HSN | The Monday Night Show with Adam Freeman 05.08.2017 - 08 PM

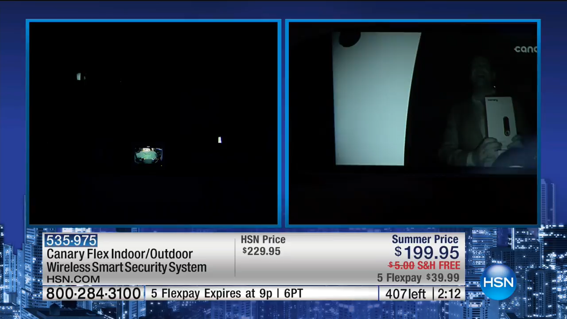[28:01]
but you can actually see what's going on Through the canary camera through. Oh, that's awesome. That's a great comparison through canary. You can see what's good There's no light over there at all.